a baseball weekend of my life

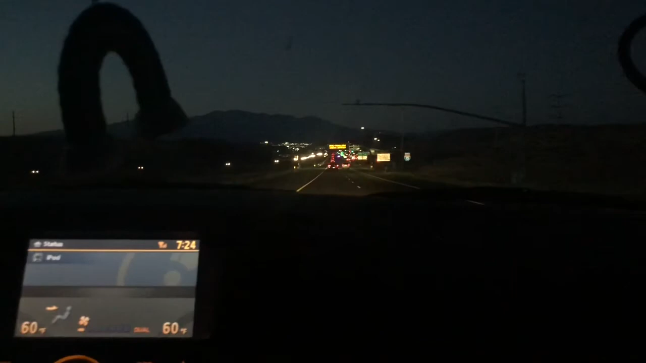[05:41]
on the closet. No, that's not gonna change. Why? That's the car clock. Aw, oh, man, I think we're gonna miss it.